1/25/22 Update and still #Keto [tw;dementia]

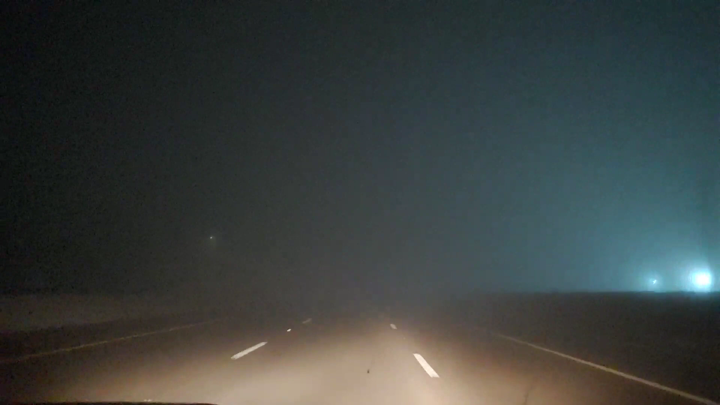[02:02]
Okay, it went from slightly foggy to very foggy. So, this is what we've been dealing with off and on for about a couple hours, maybe? Yeah. This isn't too horrible. It's better than it was. Yeah, but, yeah, it's very foggy. And we've been in fog a lot worse than this on the strip, so. All right, I will check in a little later.
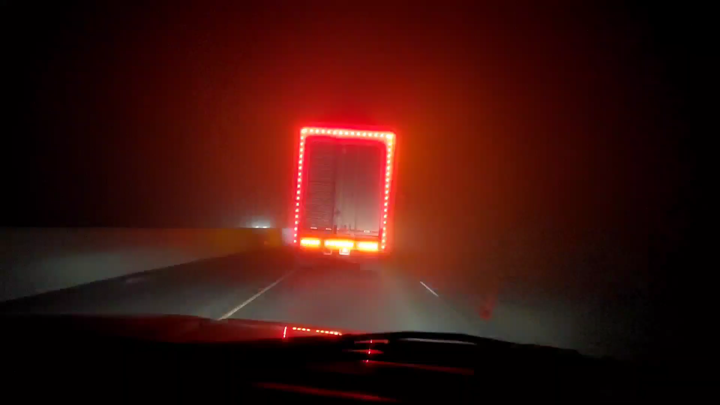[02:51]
Okay, this fog is crazy. We're behind this big semi. It is all lit up. So, it's just going to light our way. Oh, no. Please don't go anywhere, semi. We need your light.